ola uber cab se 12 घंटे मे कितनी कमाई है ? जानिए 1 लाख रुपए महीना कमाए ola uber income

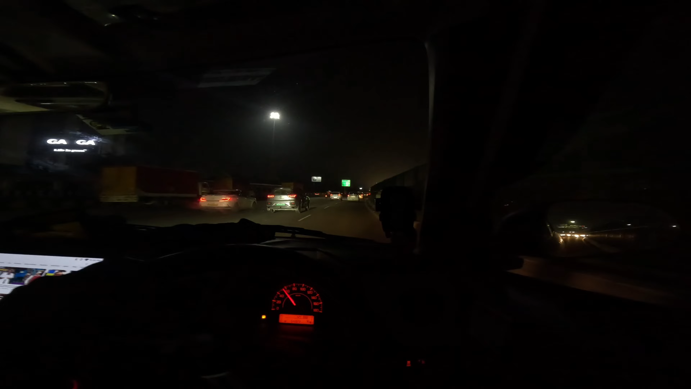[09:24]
तो गाइस समय हो चुका है साड़े नौ और हम चल दिये खाली घर
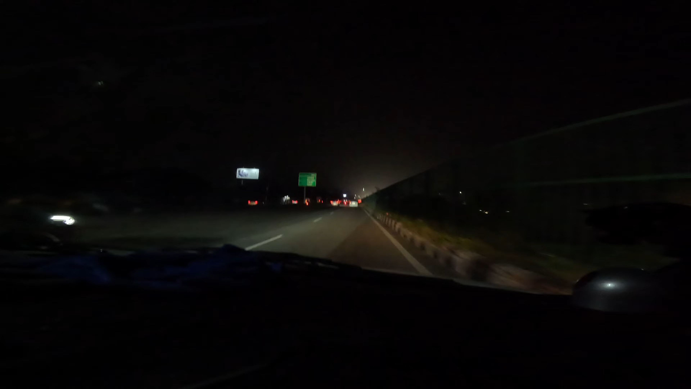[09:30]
की तरह यह है टॉल लोड टॉल हमने क्रोस कर दिया है और अभी हम जारे एरपोर्ट की तरफ को काफी देर इंतिजार कर ली महां पर